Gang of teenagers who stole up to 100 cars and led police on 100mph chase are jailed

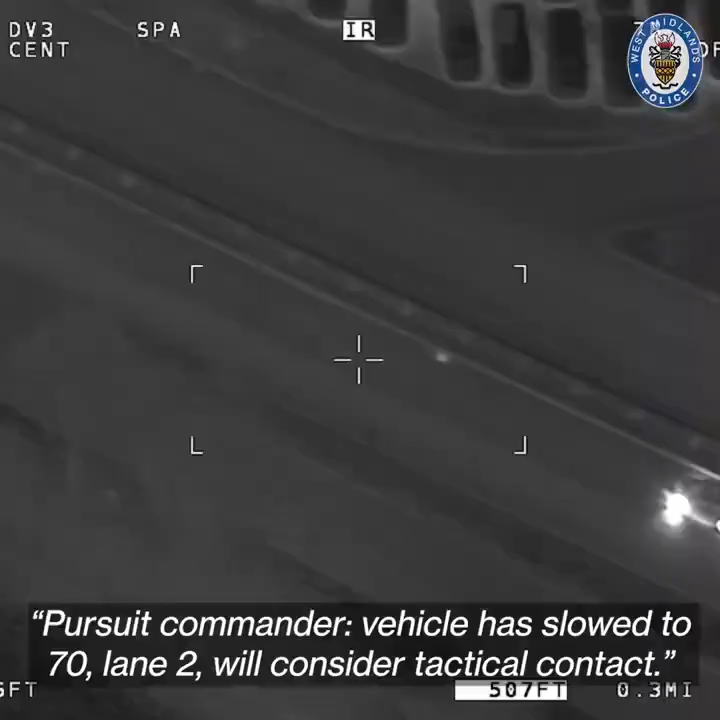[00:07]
Duke Commander, vehicle is slow to 7-0,
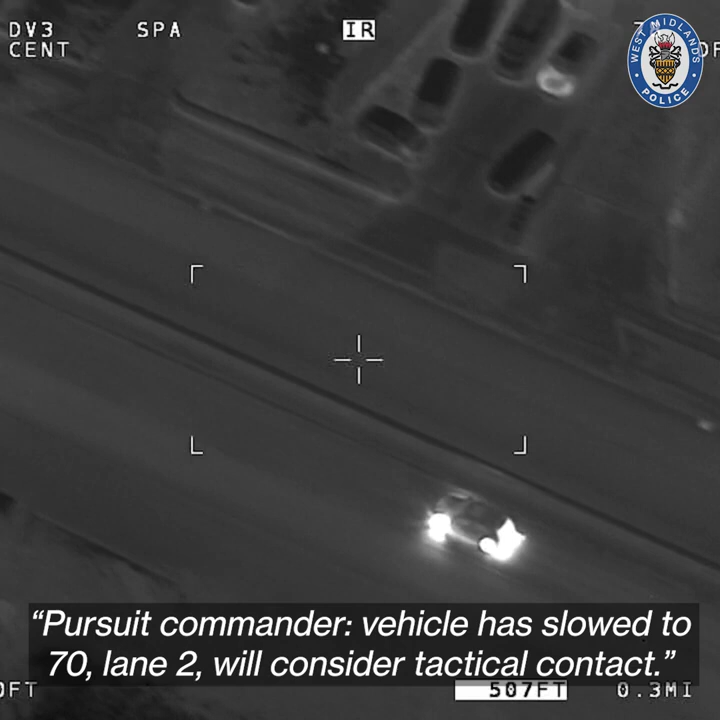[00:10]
Lane 2, will consider technical contact.
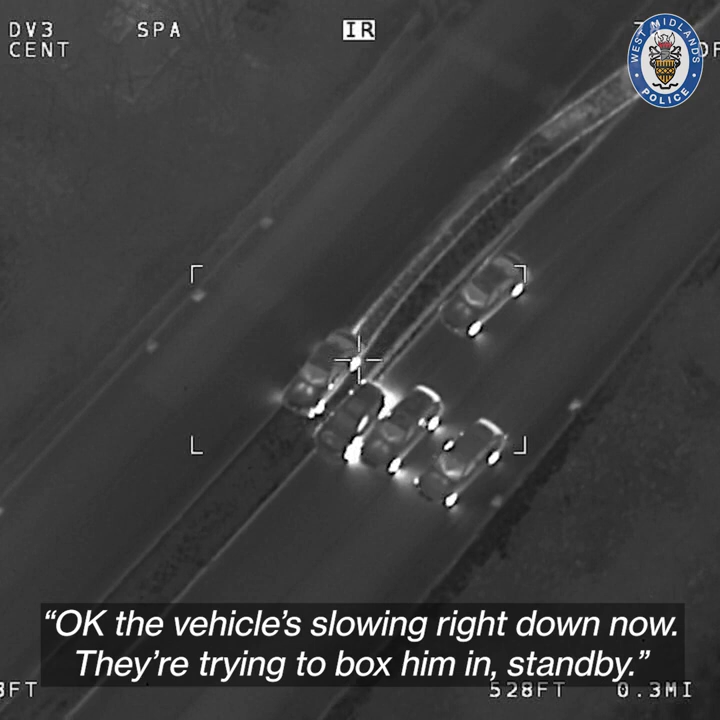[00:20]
Okay, vehicle's slowing right down now, they're trying to box him in, stand by. He's in the back of the vehicle. Vehicle stopped, Alcester Road.
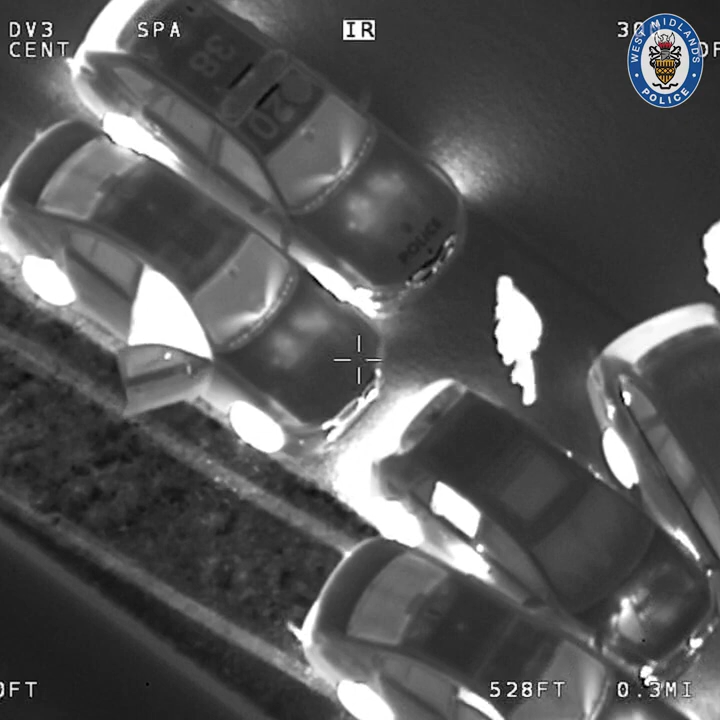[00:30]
Hang on, Charlie 2, one of the drivers jumped into the back of the vehicle.
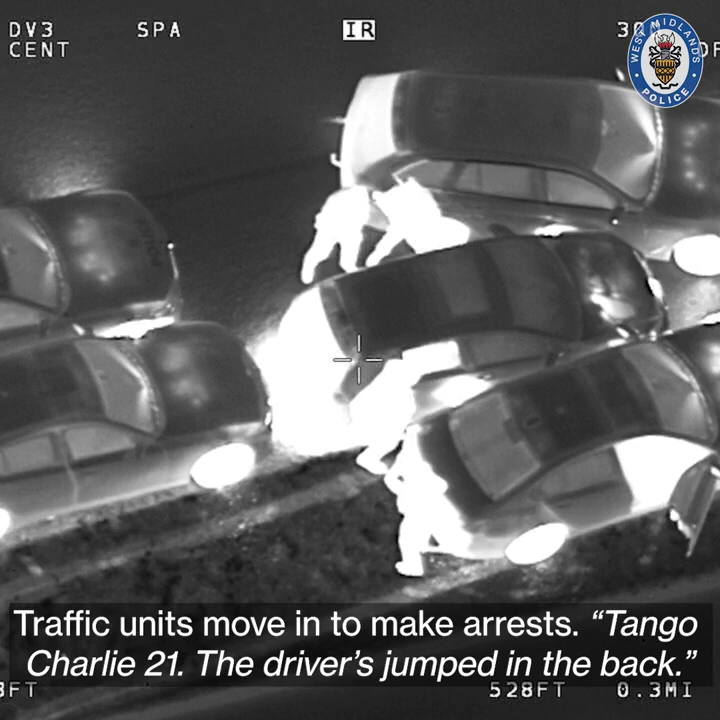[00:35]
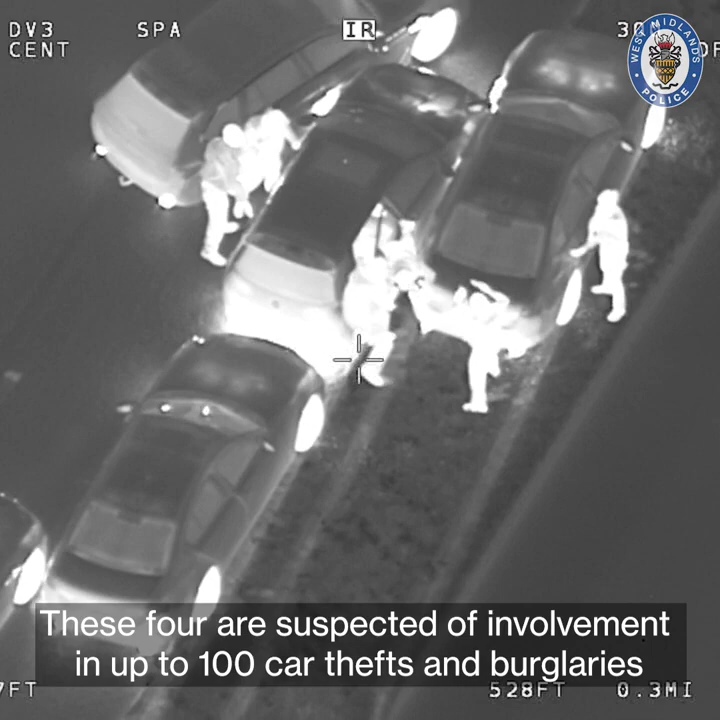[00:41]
Alcester Road, the vehicle stopped, so it's down and they're secure.
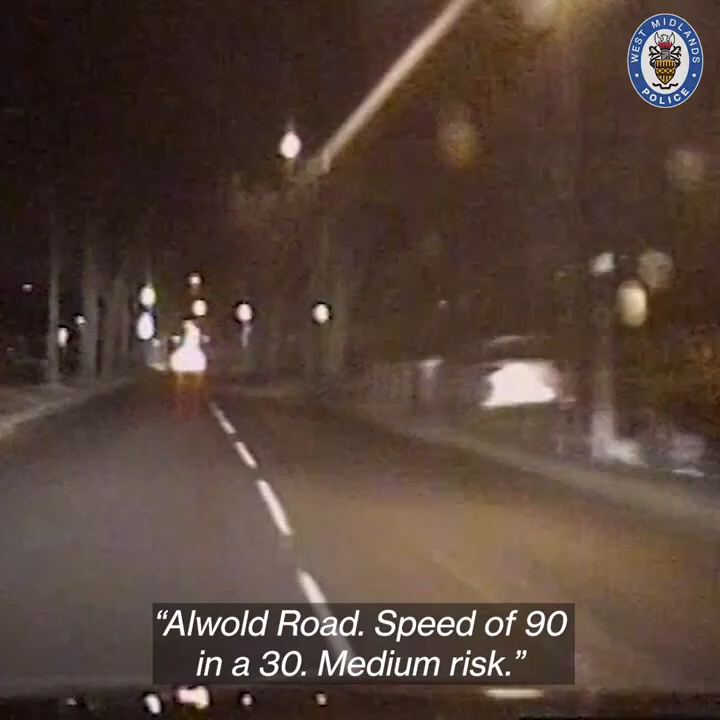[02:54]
YM, right, right, Calwalt Road, speed of 9-0 and a 3-0. Medium risk, heavy braking.
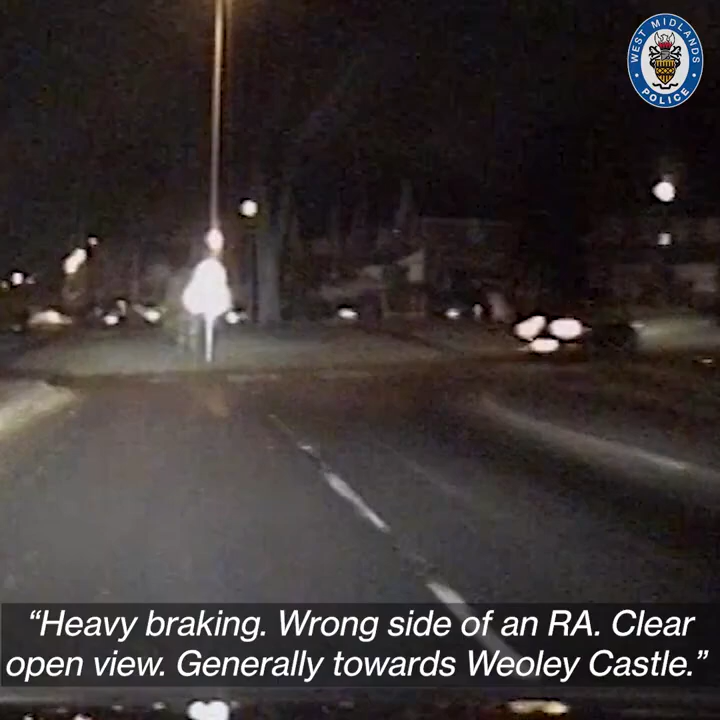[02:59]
Wrong side of an RA, clear, open view. Generally towards Wheeler Castle.
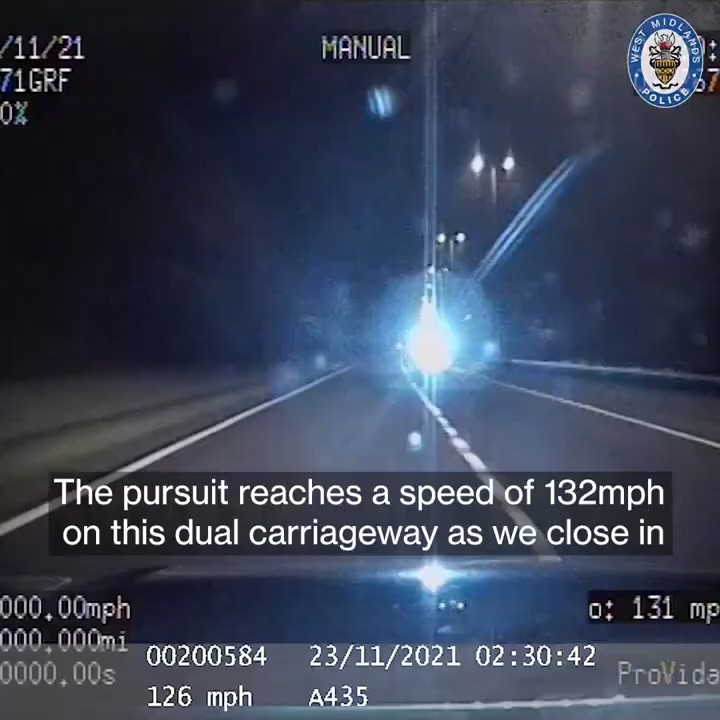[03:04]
And onto Wheeler... Towards Studley.
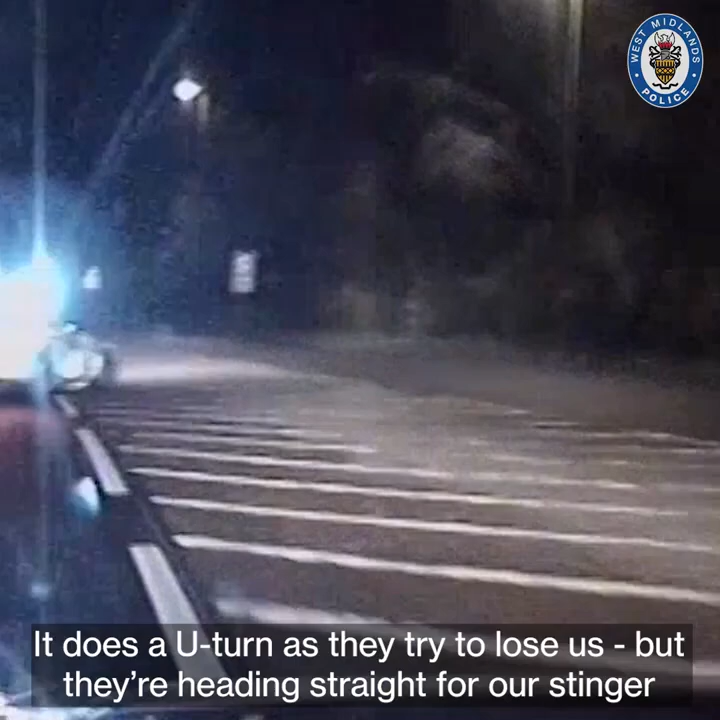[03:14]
OK, he's doing a U-turn now. I'm doing it. Sure, correct, for a U-turn.